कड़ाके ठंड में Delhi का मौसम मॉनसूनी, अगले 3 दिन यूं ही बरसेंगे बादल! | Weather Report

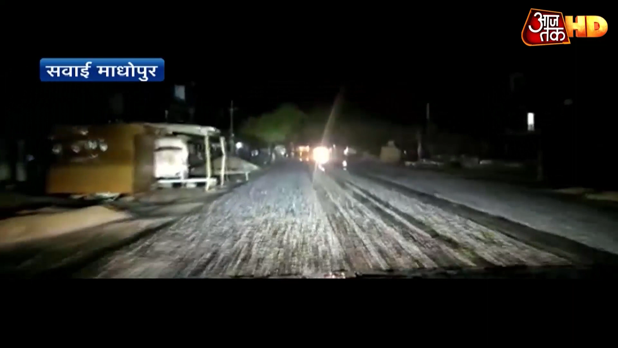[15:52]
राजस्थान के सवाई माधोपुर में अलग ही तस्वीर नजर आए यहां जबरदस्त ओला वरिष्टी हुई सरकों पर ओले बिच गया ओले गिरने से किसानों की फसल को भारी नुकसान पहुँचा है।